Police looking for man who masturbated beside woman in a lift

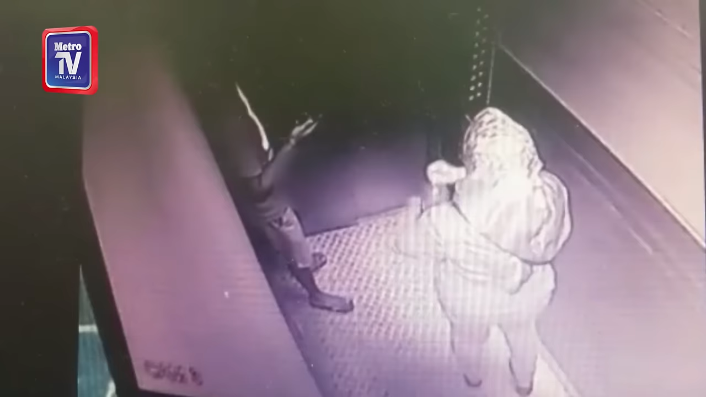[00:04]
A 53-year-old freelancer has lodged a police report against a man for allegedly masturbating beside her in a lift of a flat in Ampang on Tuesday. His act was captured on a video which has since gone viral on social media.